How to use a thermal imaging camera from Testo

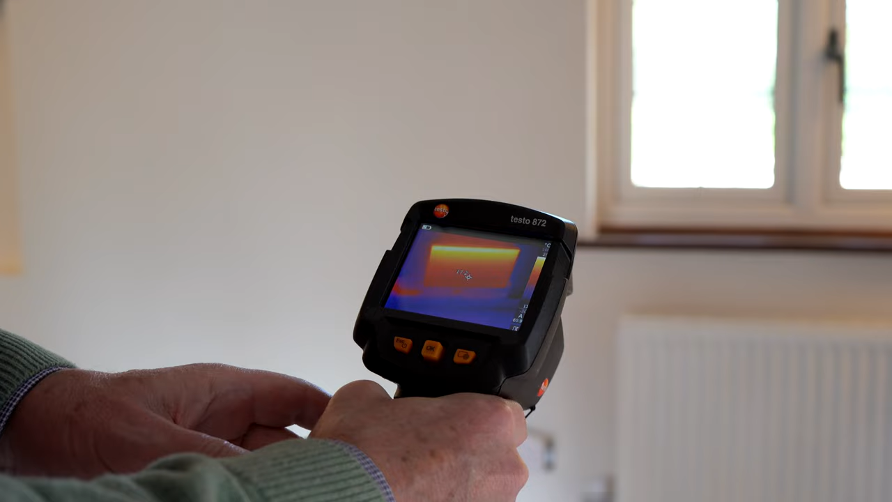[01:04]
In fact if I move the camera away from the radiator we can then see the pipe work is actually tracking up the side. And if I move the camera up in front of the pipe work, you can very very clearly see we can track it all the way up the walling here,
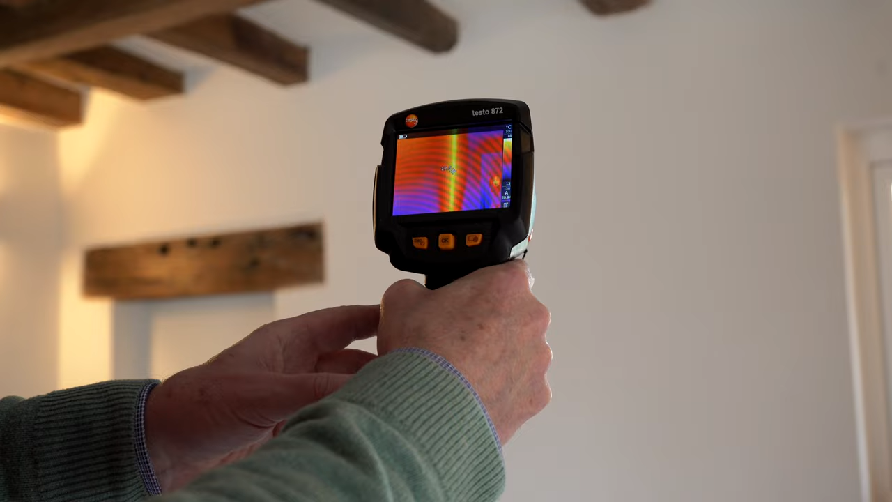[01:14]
right the way up and into the ceiling itself. You're probably wondering why the pipe work appears much brighter here and if I bring the camera down we suddenly lose that brightness. That's because the camera at the moment is auto scaling on temperature range.
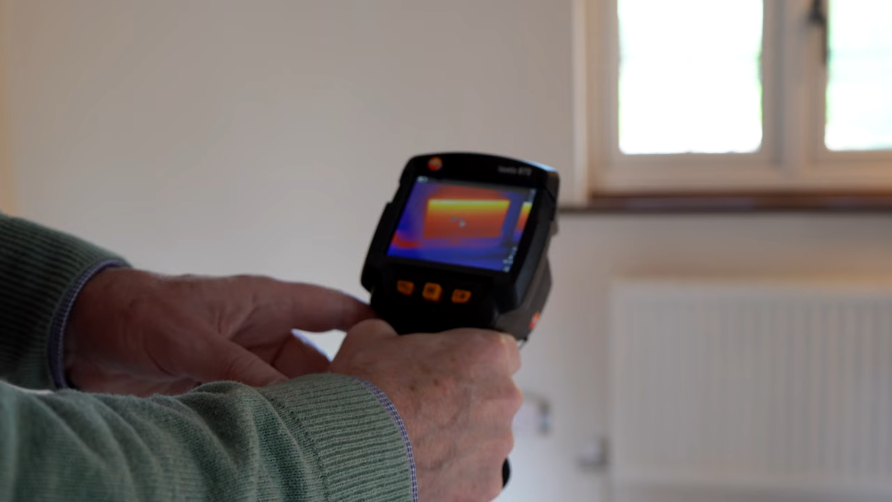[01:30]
So because the radiator is the hottest object, it's automatically scaling to that as being the main temperature range. But if I bring the camera away, and what I'm going to do now is just a little trick. I'm going to put the camera into manual mode.
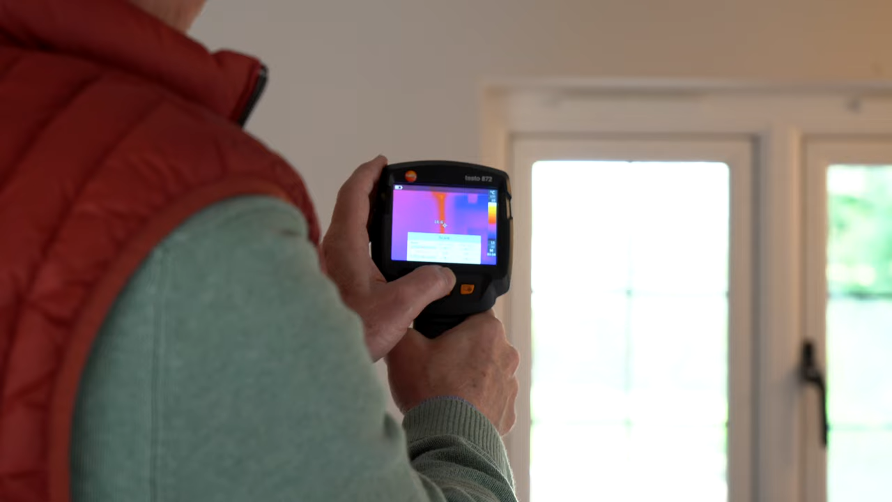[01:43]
What I'm going to do now is actually just focus the temperature range purely on the pipe work.
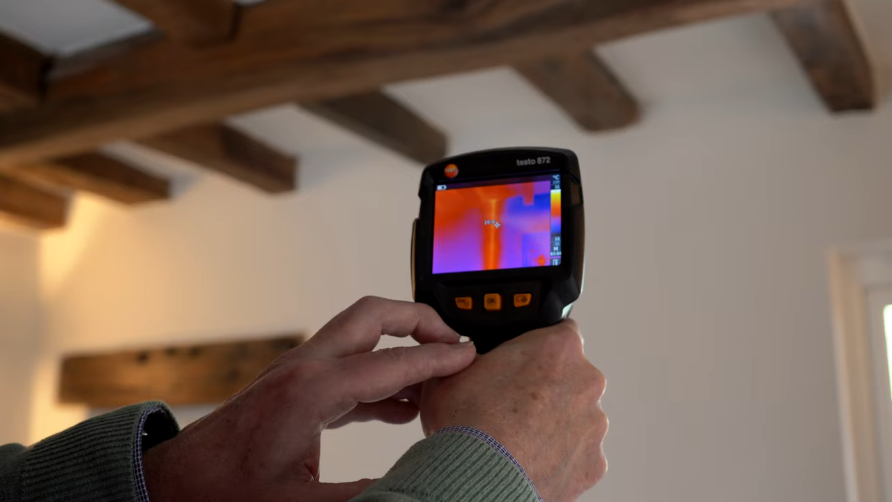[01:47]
And now we can clearly see as we bring the camera down,
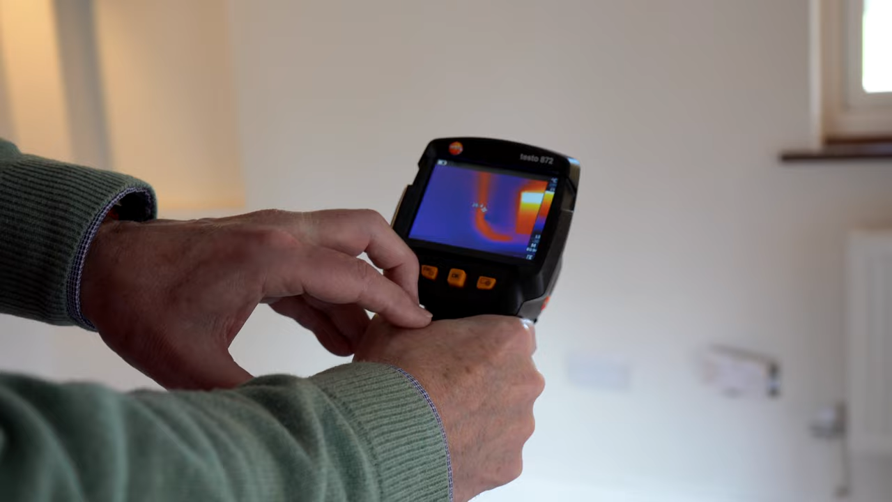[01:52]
it shows the pipe work much more dominant going to the bottom of the radiator.
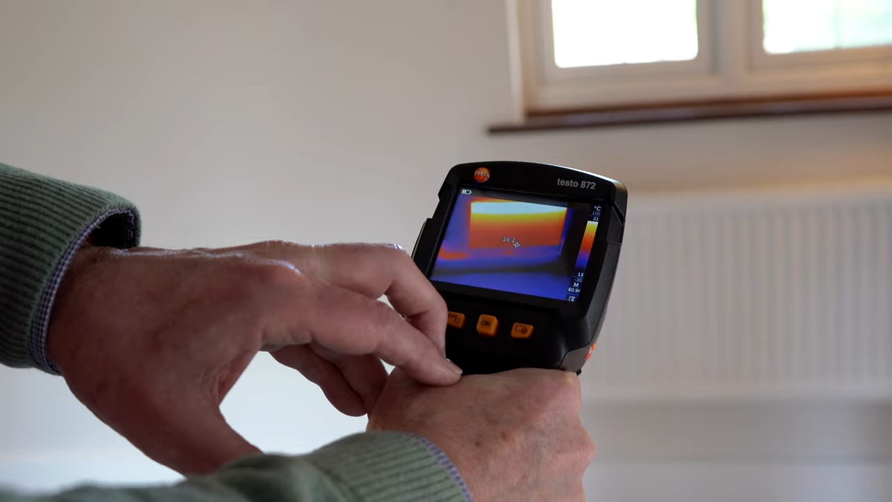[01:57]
So we can see there really clearly how a thermal camera can aid you
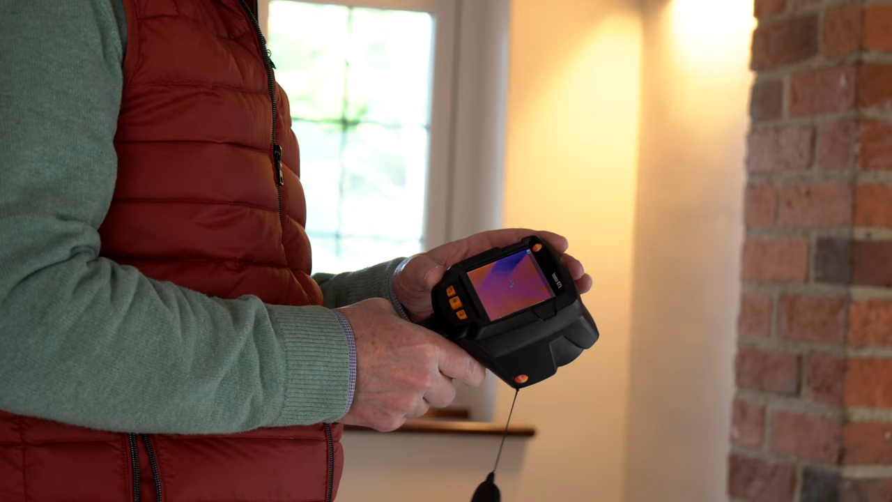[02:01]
from understanding what's happening within the heating system in a building.
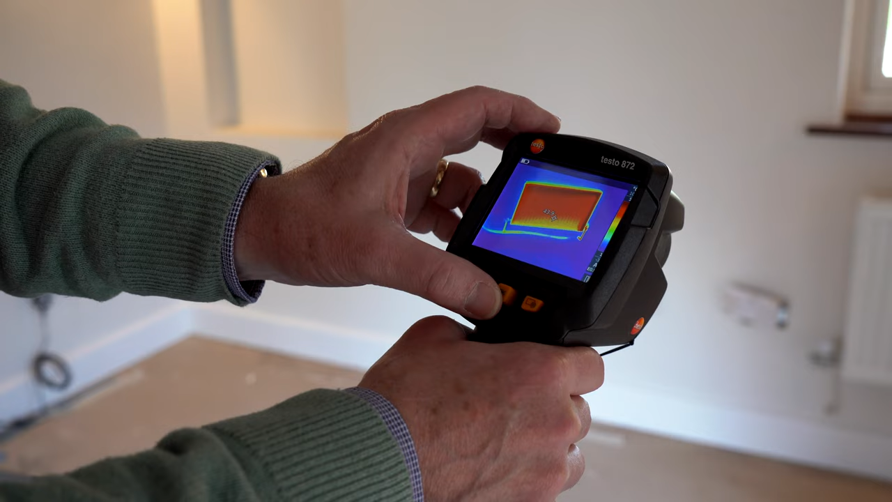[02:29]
So as an example, we've got the camera here set in a very popular palette, which is iron. It tends to give very, very high contrast and very clear images, particularly in the sort of temperature ranges we're talking about here. Using the Testo camera, just literally I can select different palettes on the fly just by selecting using the up and down key functionality here.
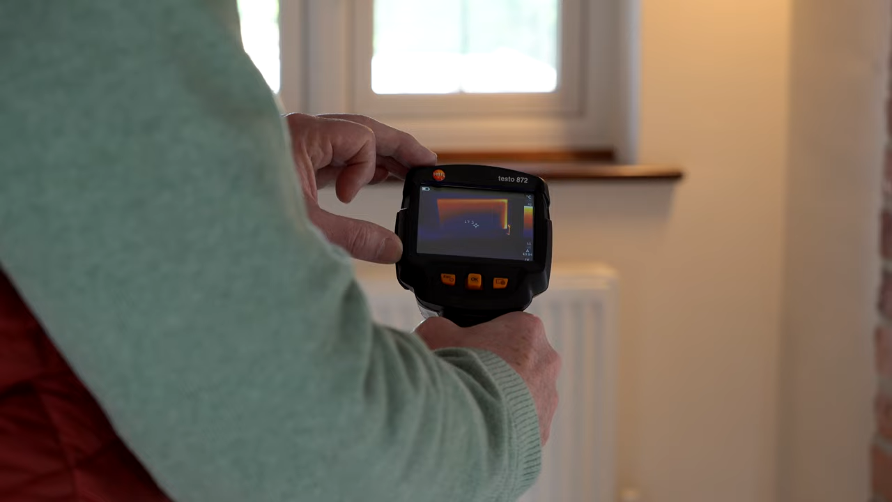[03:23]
We're getting around about 30 degrees, 31 degrees showing at the top of the radiator versus around about 17 and a half degrees. But you can clearly see now the hot water coming in, going through the radiator, start to fill the radiator up. And we're getting a much more even temperature across the radiator itself. And again, if I try the different pallets, you see with the pallets, it reveals subtly different information every time. And that's a really great live demonstration there. You can see how a radiator, if it was blocked at the bottom, you'd have a permanently cold area of sludge. And that will be very, very clear, very visual with the camera.
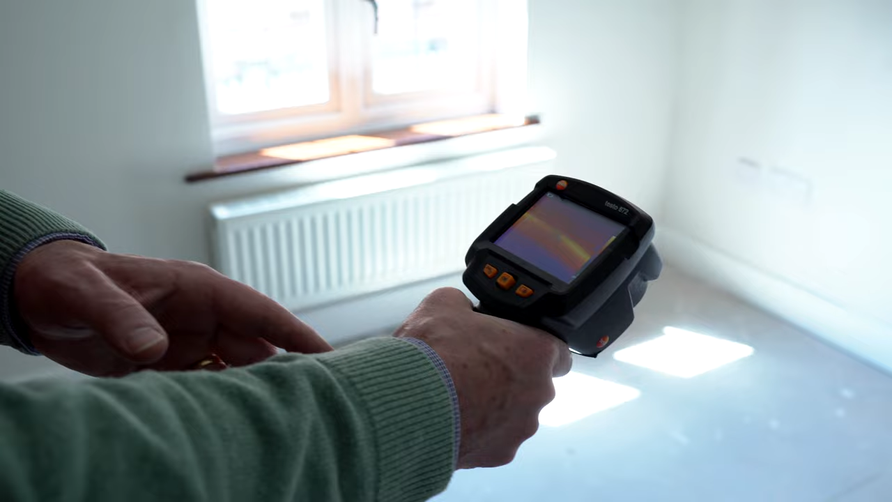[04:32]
Until I move the camera away from the radiator, and then the pipework suddenly becomes visible. And in fact, if I turn around now, I can see the pipework comes along behind the door.
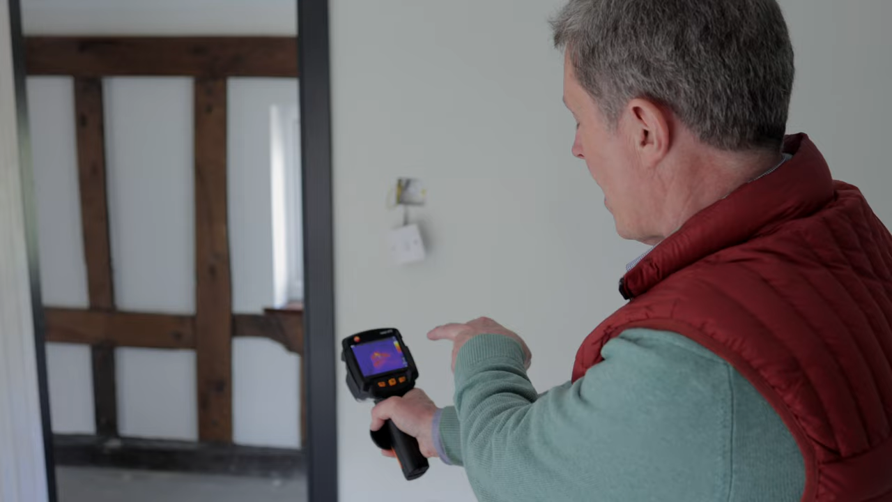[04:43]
It's actually going across the hallway here, and then down into the boiler.
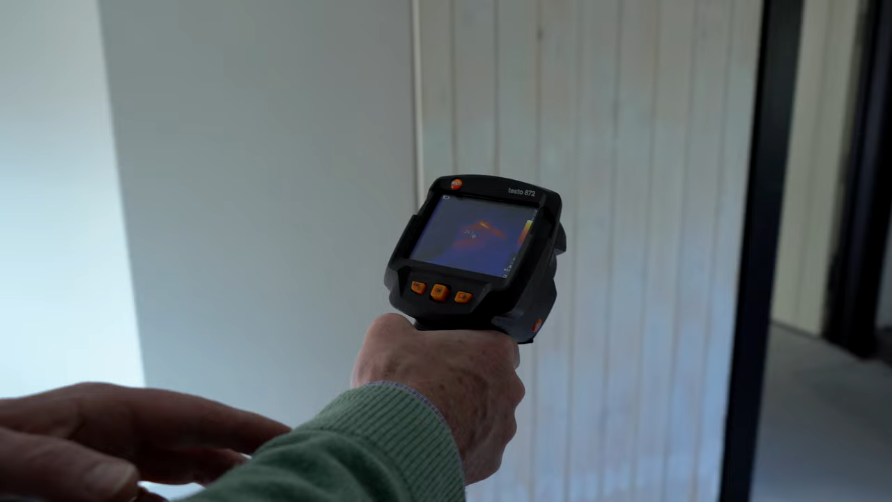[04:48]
It's only when I'm over the pipework, we get to see the pipework route.
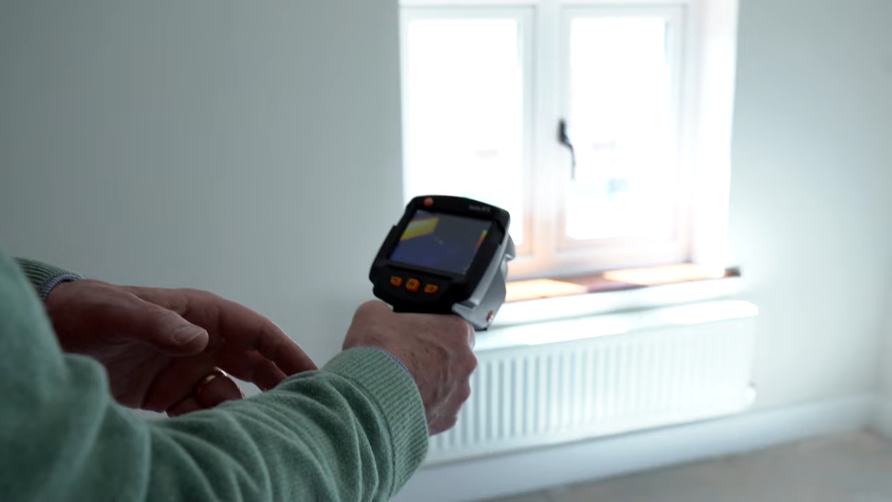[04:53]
As soon as I bring the camera back to the radiator, we lose that pipework information. So this is a classic example where you'd need to change from manual scale to auto scale.
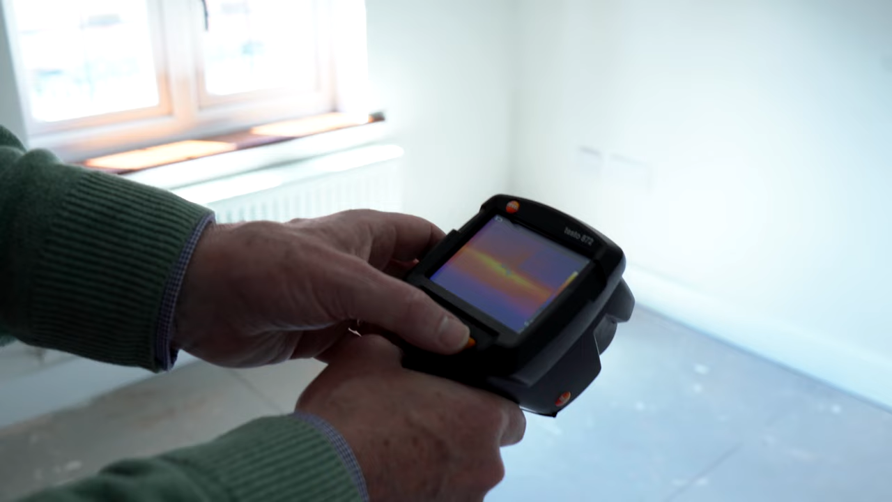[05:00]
So again, I'm going to go into the camera settings.
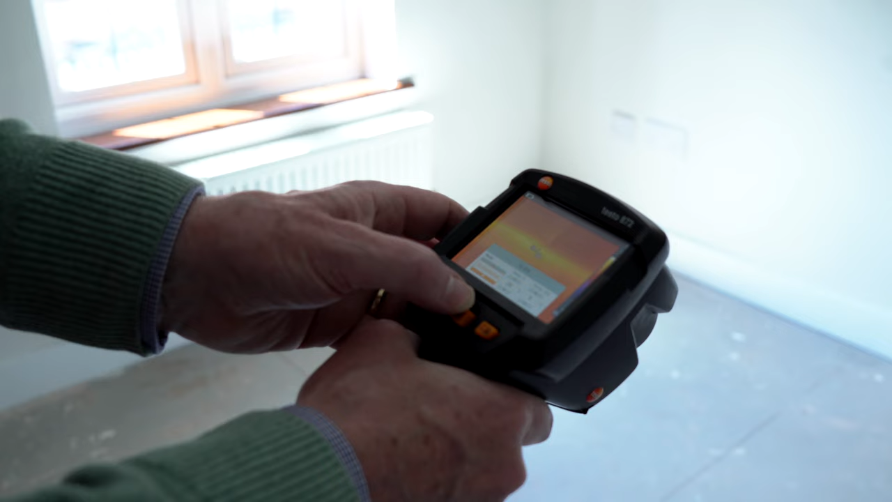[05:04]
I'm going to set the camera to manual scale. I'll manually lock the values. And now I can clearly see the pipework run across into the landing.